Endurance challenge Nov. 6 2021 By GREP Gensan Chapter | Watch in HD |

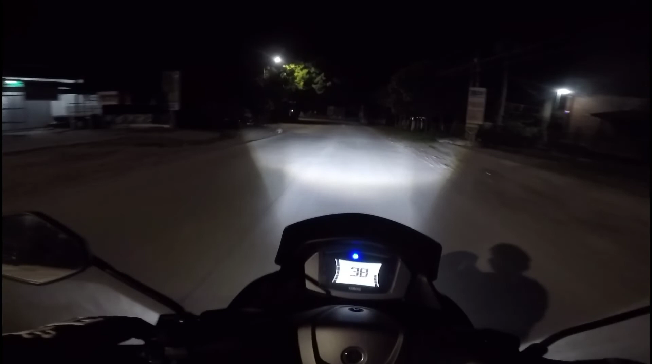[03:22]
So, 11:00 na mga pananang gabi. So, pag tinalin doon ay i-check pa nila yung ating motorsiklo. Yan, so andito na tayo mga ka-Southmin.
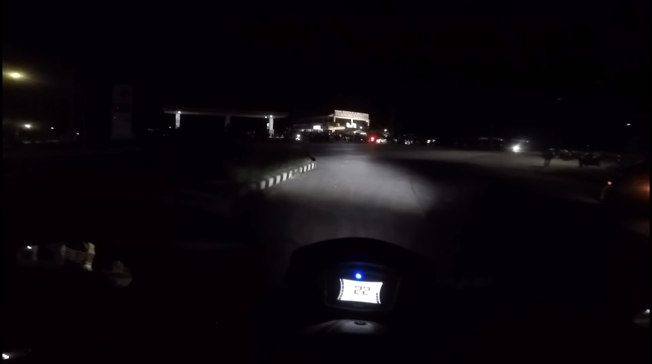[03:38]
Grabe, ang dami. May mga tao doon, dito, dito. Smacks. Asa tani?